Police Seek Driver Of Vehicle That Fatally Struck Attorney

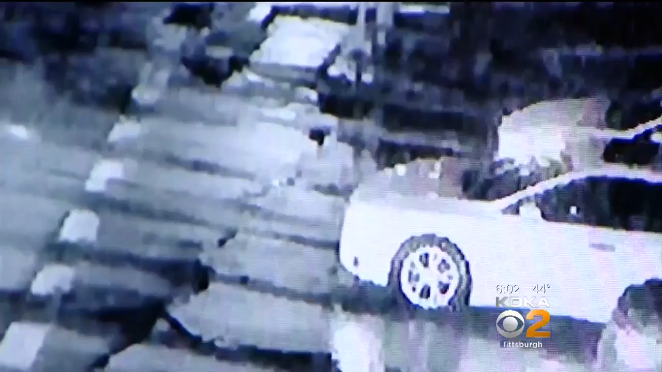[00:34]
All eyes are on this car. A 2008 or 2009 Subaru Legacy police believe struck and killed 50-year-old Michael Mentor of Glenshaw. The surveillance video captured the car at the intersections of Patrick Place and McKnight and Siebert and McKnight just minutes after the crash happened.